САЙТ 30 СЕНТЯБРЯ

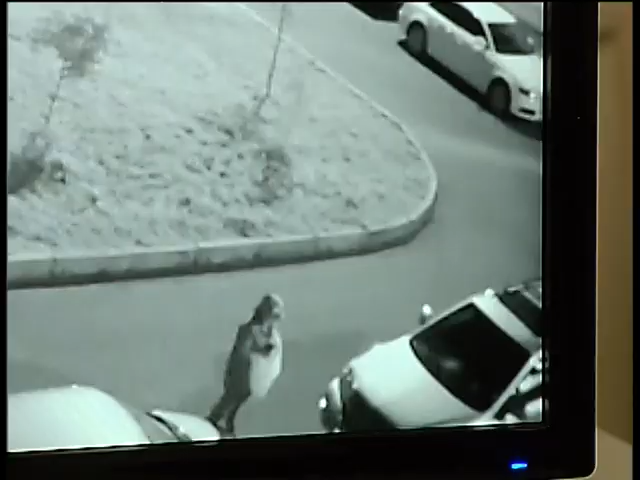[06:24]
И вы можете наблюдать из любой точки, в принципе, с работы, с дома, что происходит в вашем дворе.